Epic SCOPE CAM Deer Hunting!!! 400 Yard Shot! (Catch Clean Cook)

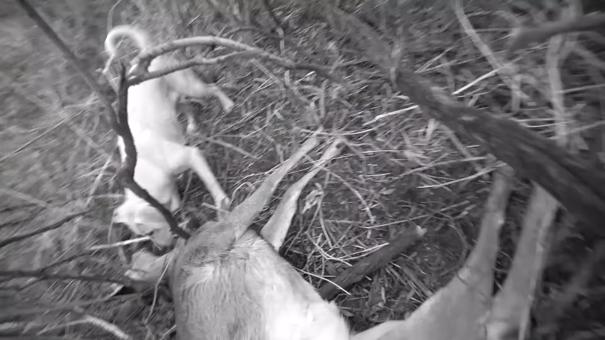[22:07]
All right, let's see where, oh my God.
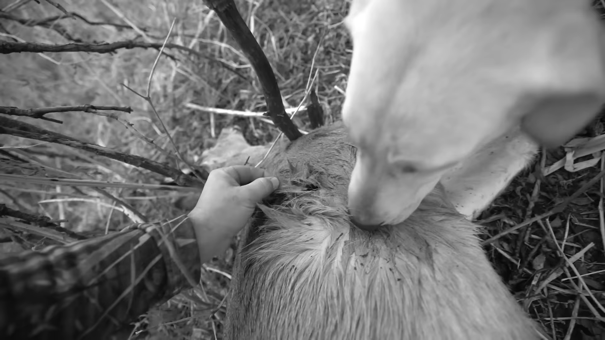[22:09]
Dude, right behind the shoulder, dude.
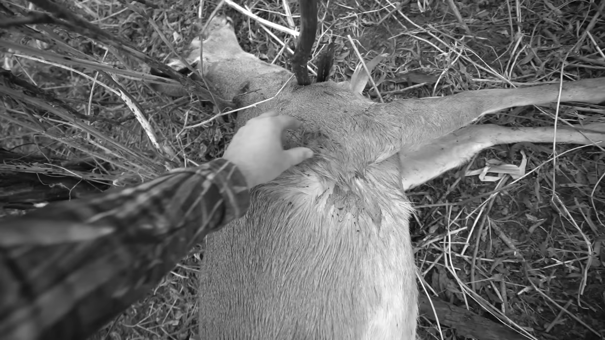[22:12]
Oh, that's right through the vitals. Oh my, that's gonna be a black and white shot for you guys. It's almost like she got stuck right here. Look at this. See that? She like tried to get between this stick and this stick and just fell. Well, that's a good size. It's a good size doe. She's not massive by any means, but she's, hey, quit licking.
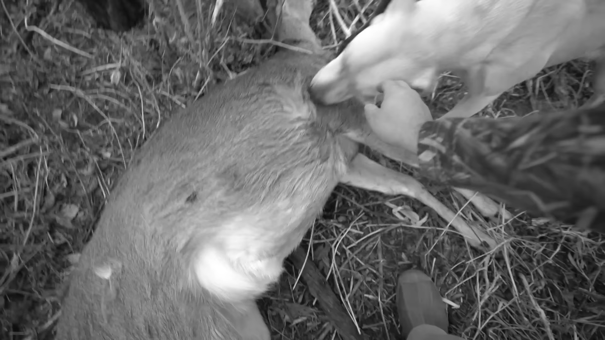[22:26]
All right, we're gonna drag her out. So I wanna see where the entrance and exit kind of line up there.